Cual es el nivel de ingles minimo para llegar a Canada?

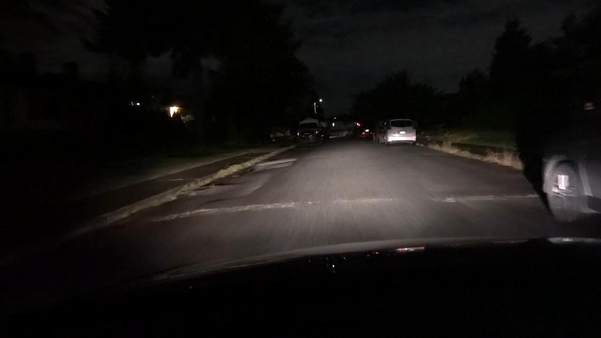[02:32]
Pero nosotros estamos casi 100% seguros que la tendencia en todo Canadá es igual. Las calles suelen ser muy oscuras.